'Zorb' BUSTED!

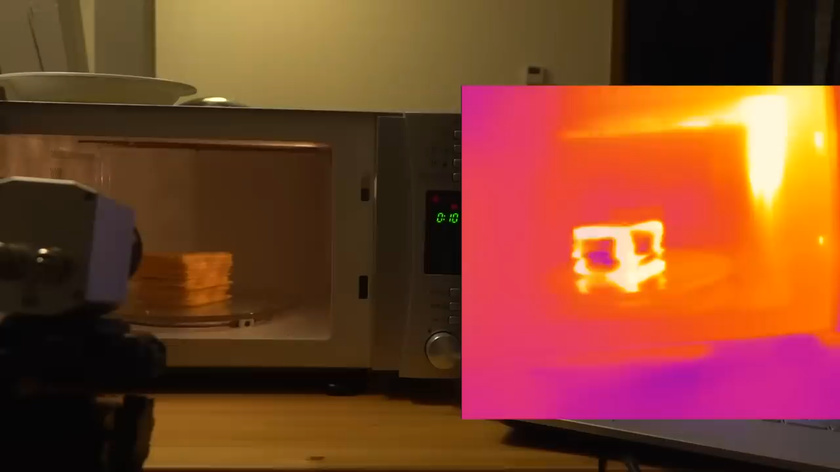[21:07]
And, oh, it's toasty now. There it is. It's toasty in the corners, and I feel it's not.
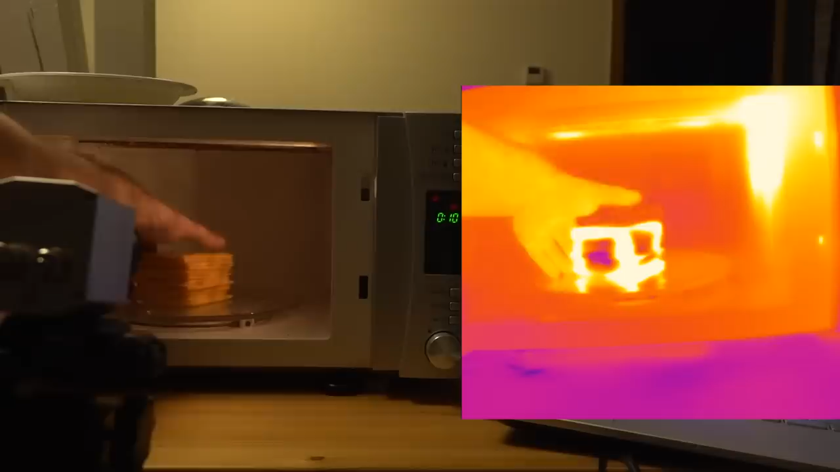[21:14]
So, I'm going to call it quits at that.
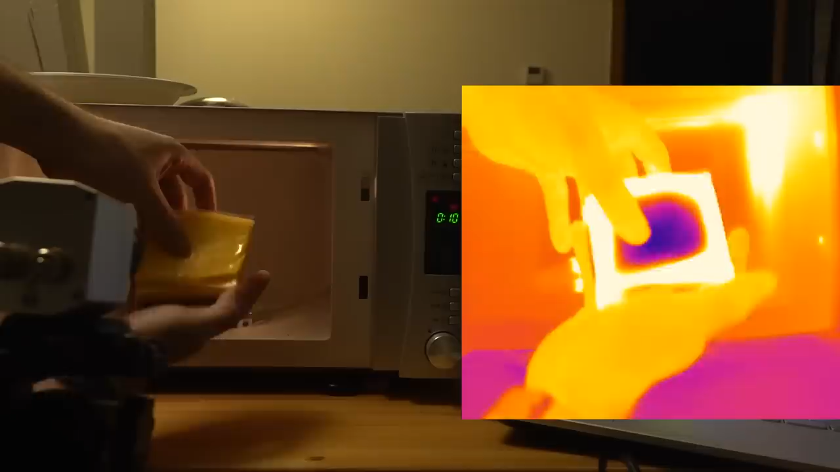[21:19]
But, let's take a look at our microwave penetration into the block of cheese. So, you see that as you get down towards the center, that is so cool.
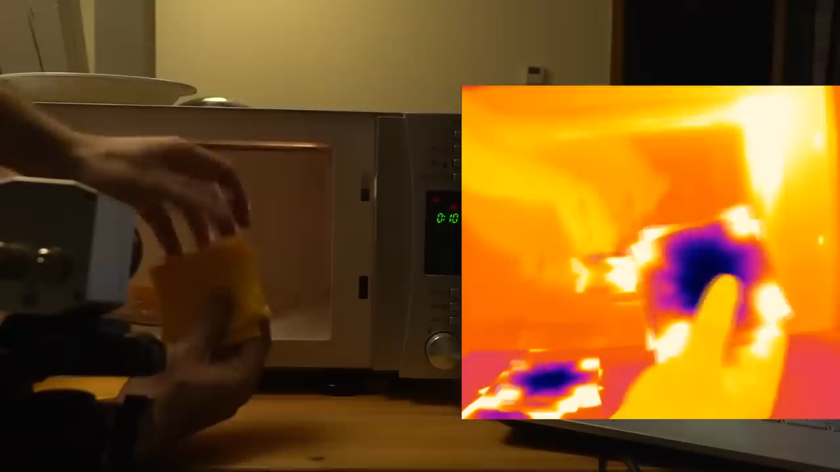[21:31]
That is awesome. Hey, it's melted on the bottom as well.
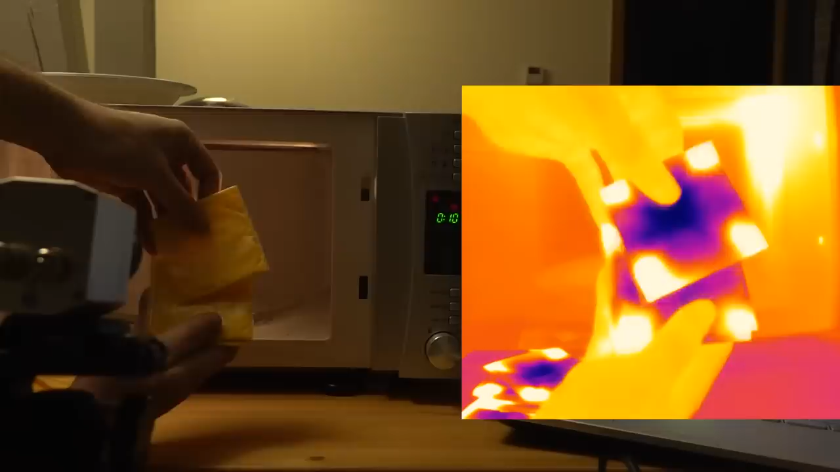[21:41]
I know. There you go. So, that's the penetration.
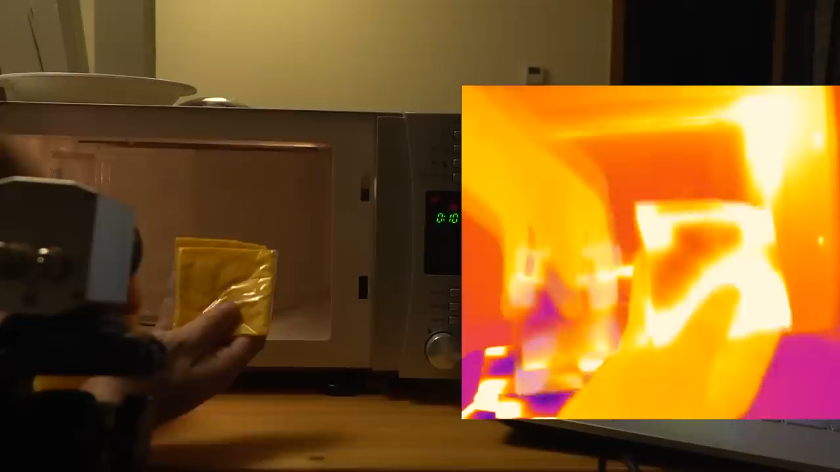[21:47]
Oh, and the last one is completely molten. It's amazing.
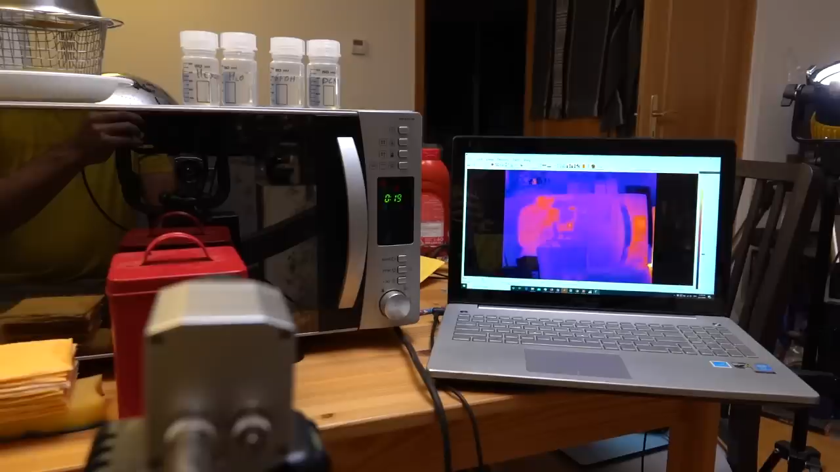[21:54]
Awesome. So, now we have down here a metal box with some cheese. The cheese you will see on the thermal camera is there. It's cold. Okay, I might have to hold it up a bit. There we go.
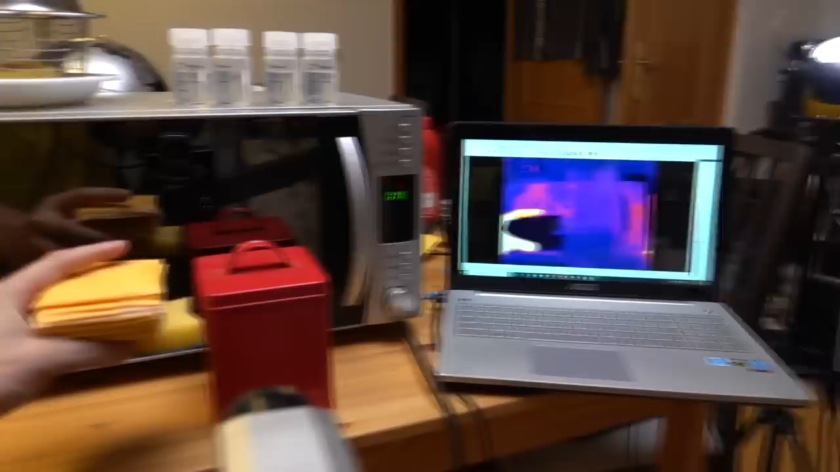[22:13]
There's the cold cheese I'm holding in my hand. So, what I'm going to do is I'm going to put the cold cheese in the metal box, and then I'm going to put the metal box in the microwave, and we're going to microwave it for, let's go for 20 seconds, and we will see what happens. Okay? So, the first thing that we're going to do is, the box is quite cool, just putting something on the bottom to
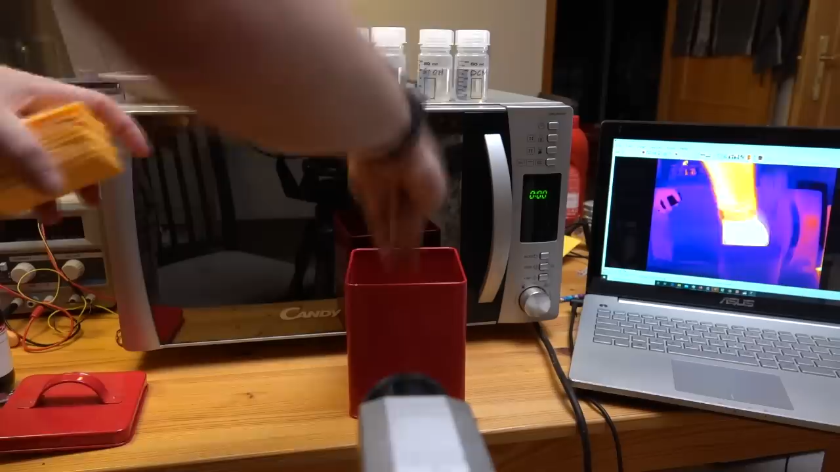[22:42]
stop it from touching the bottom of the box. That'll do. Excellent. So, it's not touching any of the sides in there. So, what we expect to happen here, of course, is the metal is fairly reflective to microwaves. So, what we're going to expect to happen is, it's essentially a mirrored box.
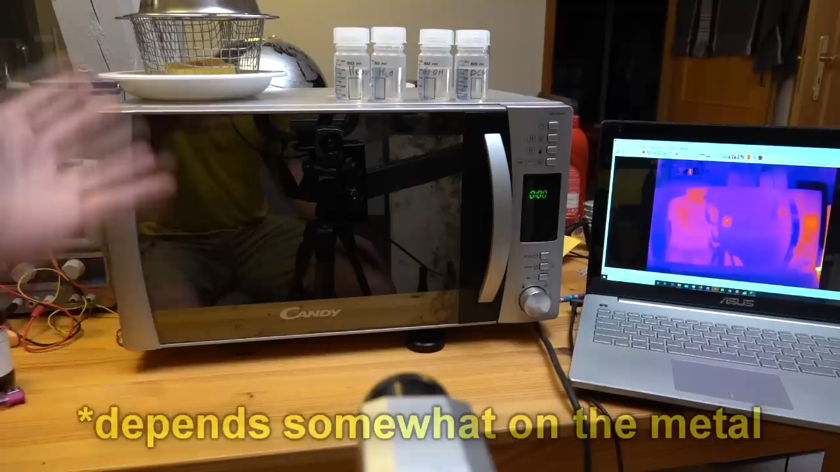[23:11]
It's not a perfect mirrored box, but we'll see what happens. So, let's go. Boom. And we might get some sparks in there. I'm not sure.
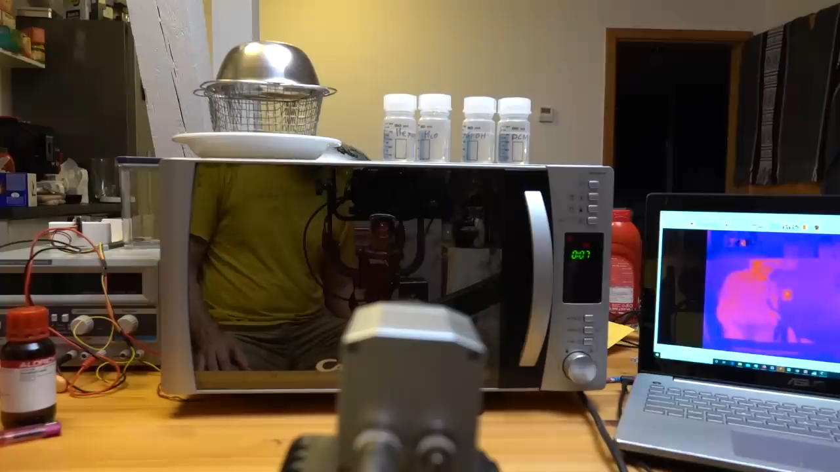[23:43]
And then we'll pull it out and see what our cheese looks like.
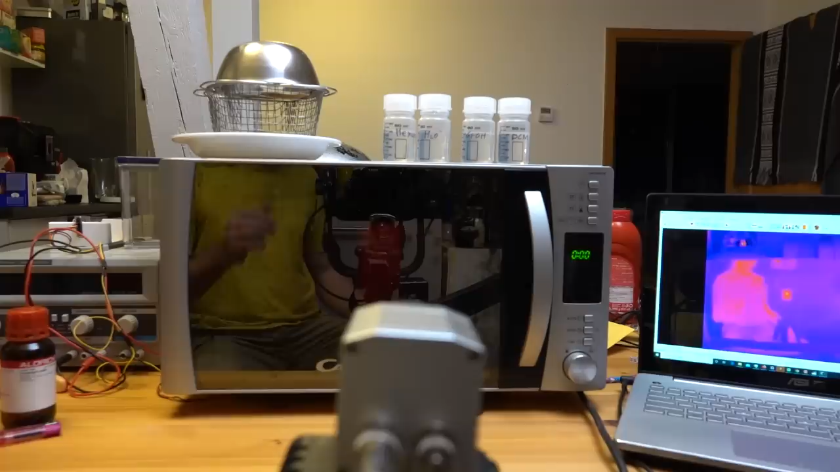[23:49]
So, that's 30 seconds. And you will see that, bizarrely enough, the top is actually pretty hot. I'm going to get going on this. Let's start the recording. Okay. It's only just slightly warm to the touch. It's about the same temperature as my fingers. Now, let's see what our cheese looks like after 30 seconds.
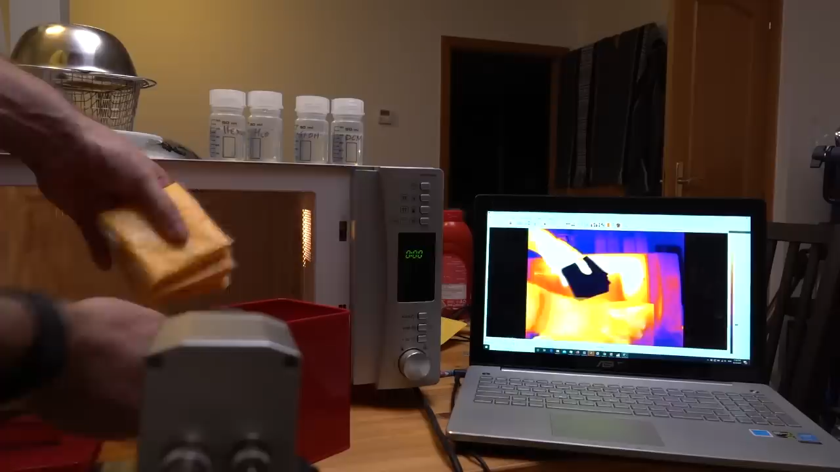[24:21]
And the answer is pretty un-microwaved. Okay. There's maybe some hints around the outside. Um, okay.
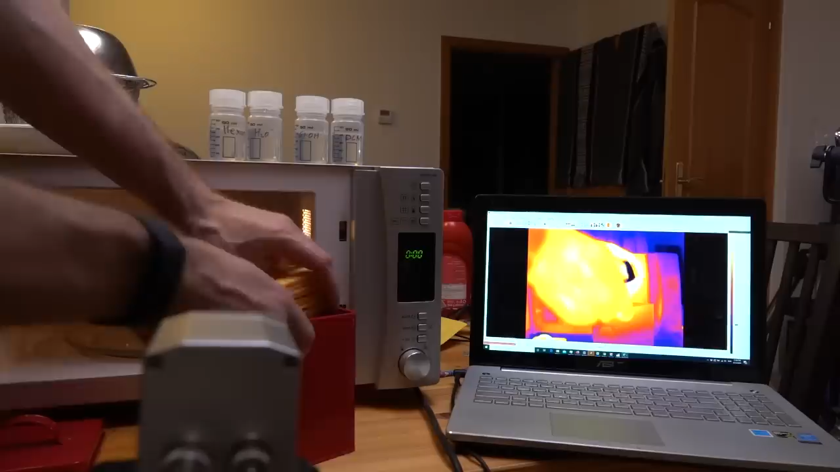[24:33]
So, I'm going to put it in for another 30 seconds. Okay. And then after this, I'm going to take it out of the metal container. And we're going to microwave it again. And then we will see how much that heats things up.
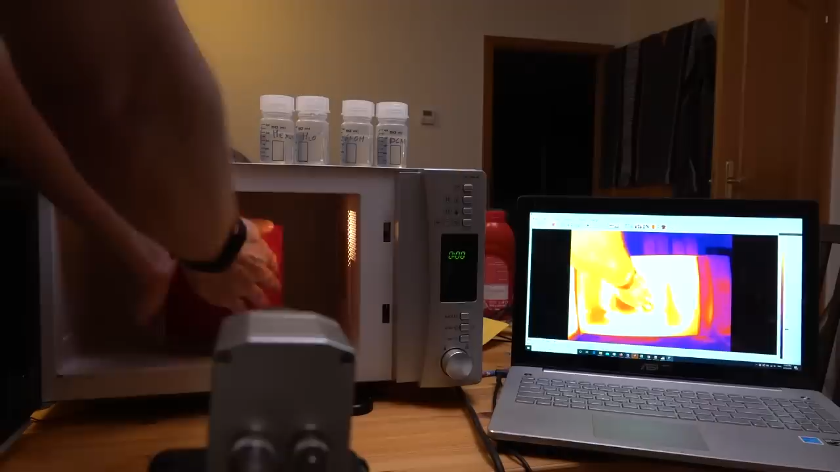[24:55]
You see there's quite a lot of reflective radiation in there. Or it's warmed up quite a lot. This is only just warm to the touch. So, if I actually just change the thermal range on the camera just a little, you'll see what I mean. Okay. So, and our cheese is still remarkably un-microwaved. Okay. So, just for a comparison here,
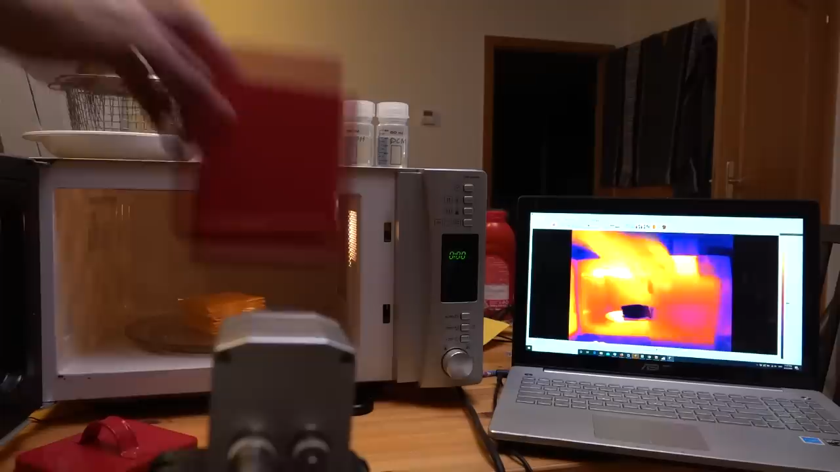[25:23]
I'm going to put the cheese in the microwave. And we're going to give it, oh, I don't know, 10 seconds or something.
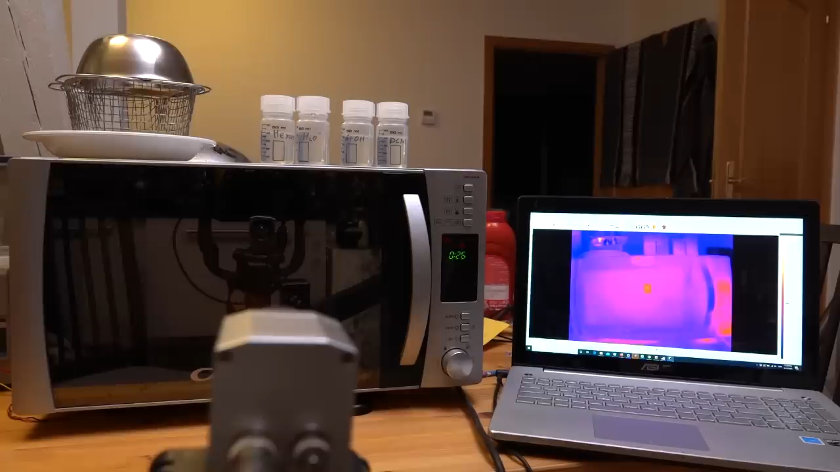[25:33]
Okay. There's 10 seconds.
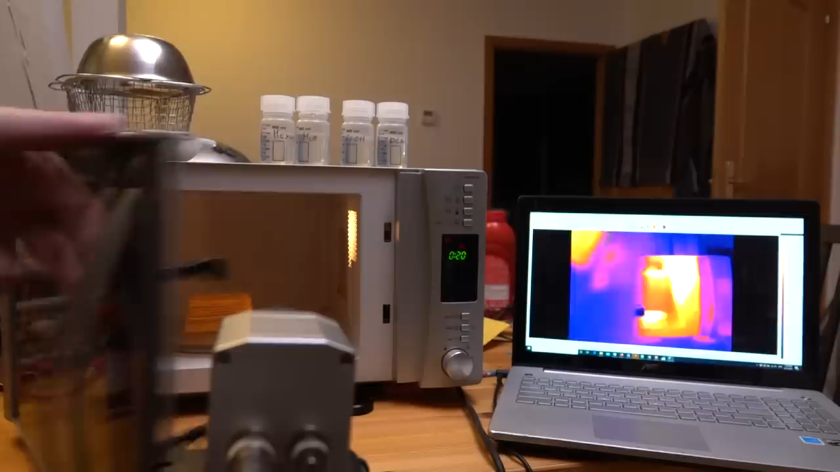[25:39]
And already you can see the cheese starting to microwave up on the top. Okay. Let's give it another, another 10 seconds.